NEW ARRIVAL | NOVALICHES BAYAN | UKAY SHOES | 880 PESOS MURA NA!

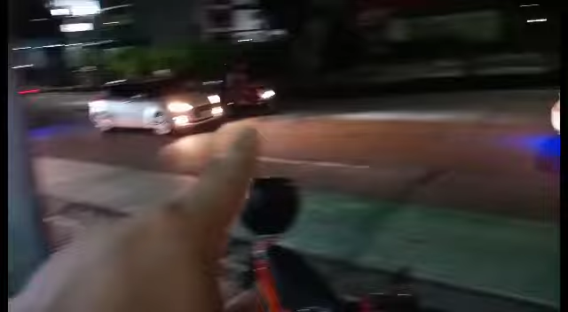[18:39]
Ayan, itong highway na ito is papunta ng no, baba yan. Ito, pabalik na nga na yan, Muñoz, no, mawear pa. Diyan na ako pa uwi.